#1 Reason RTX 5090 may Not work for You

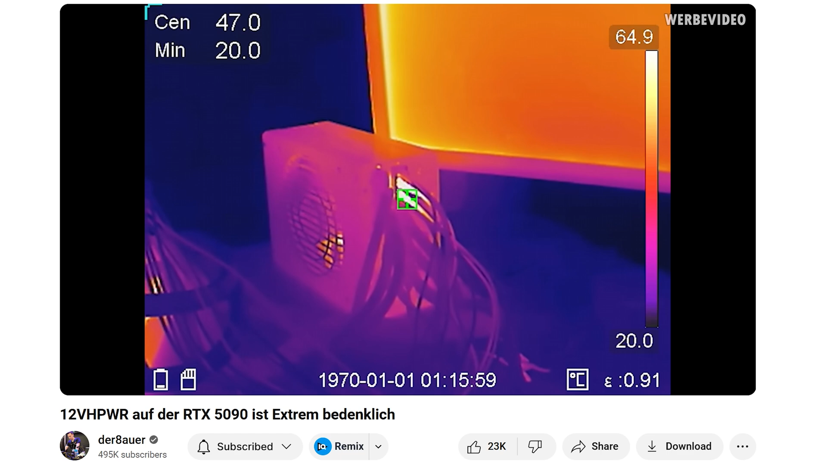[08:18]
melt one wire pulls about like 20 amps and that that's additional discussion maybe
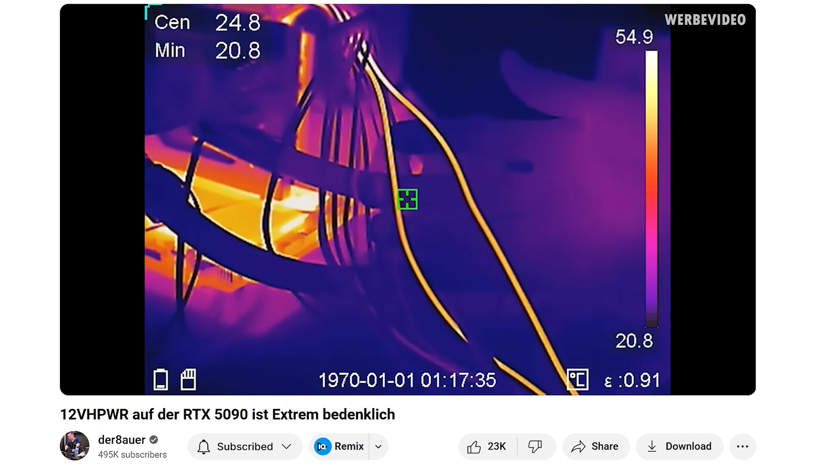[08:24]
nvidia screwed up with some load balancing stuff like that because even 600